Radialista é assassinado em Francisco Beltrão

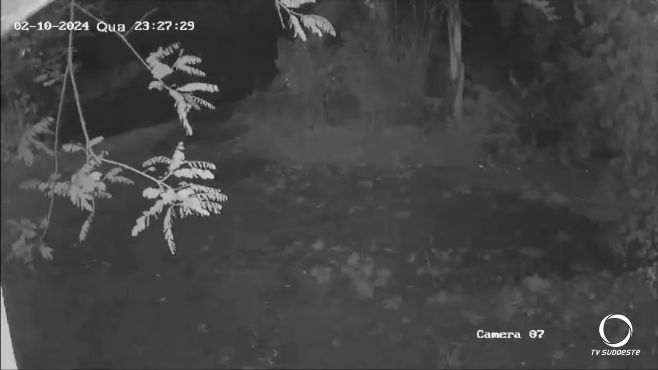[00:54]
No vídeo, é possível ver Jair Wailitzer na parte de fora da casa, já atingido pelos disparos, correndo com um pedaço de madeira na mão.
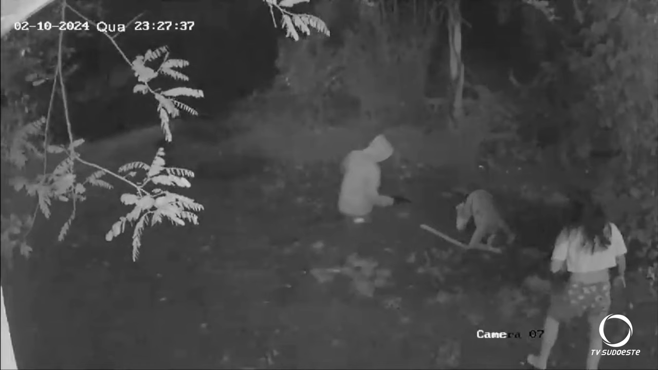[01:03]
Em seguida, ele cai e o criminoso se aproxima. A filha e a esposa entram em luta com o homem e chegam a acertá-lo com uma madeira.
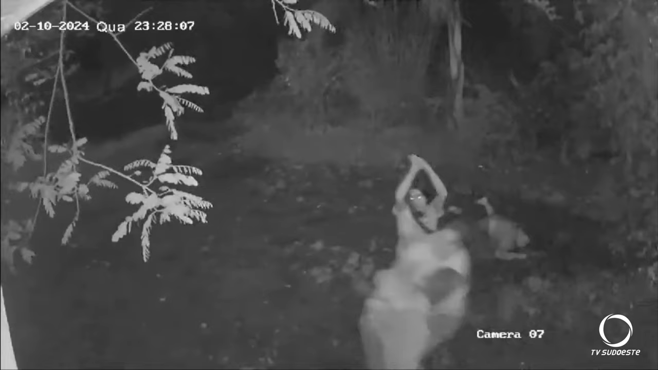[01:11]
Logo após, o criminoso foge.
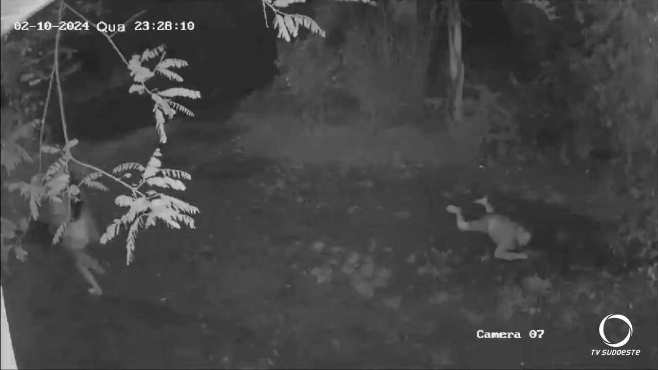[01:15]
Jair, que era radialista em Francisco Beltrão, não resistiu aos ferimentos e morreu no local. A polícia investiga o caso, que está sendo tratado inicialmente como latrocínio.